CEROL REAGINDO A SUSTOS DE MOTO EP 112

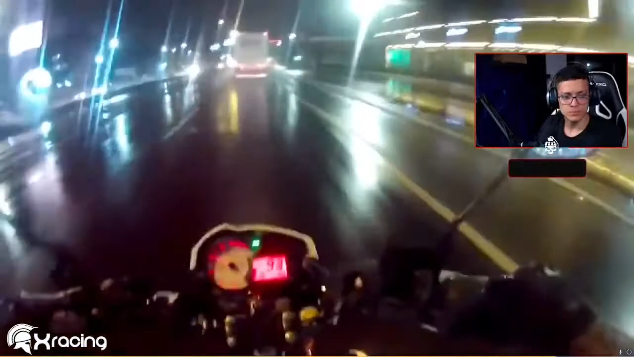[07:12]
A 100 por hora. Meu Deus, eu errei a saída. Meu amigo! Não entendi. Duelando o motor dela, sabe? A 100 por hora. Meu Deus, eu errei a saída.
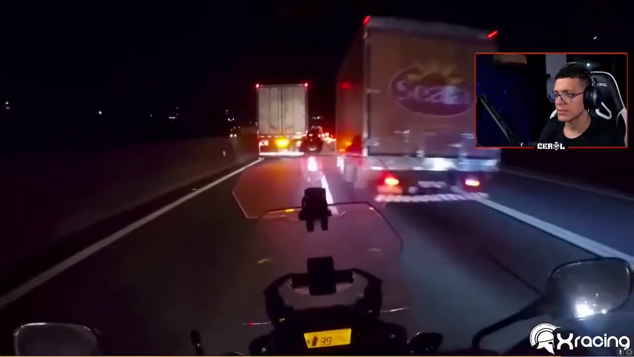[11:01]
Carretão não dá espaço, não. Vai dar merda, hein? Ei! Acelera, oi, acelera! Boa, porra, adrenalina, vida louca!